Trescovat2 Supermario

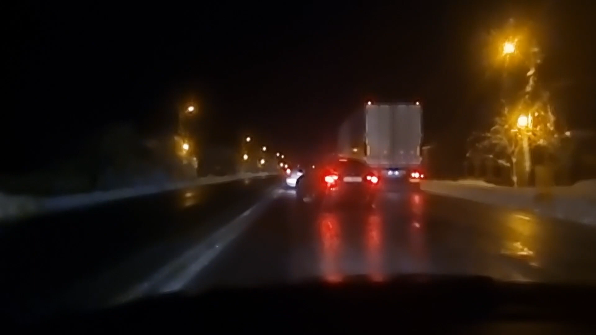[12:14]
Da, tata, suntem opriți aici, în afara Filiașului, este Luciu, este gheață. Nu se poate înainta, foarte mai greu. Mai tăi dracu de bombe. Bă, mai, bă, strici filmul.
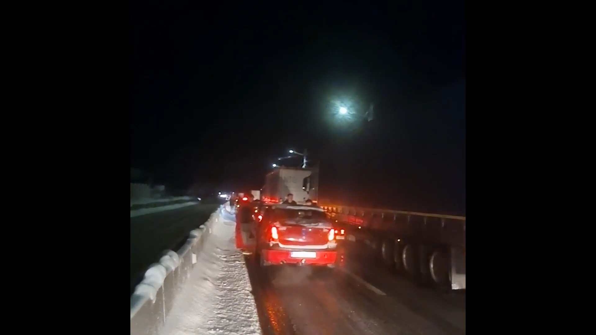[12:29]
Să-mi ieșiți din Filiaș. Este pur și simplu gheață pe jos, patinoar.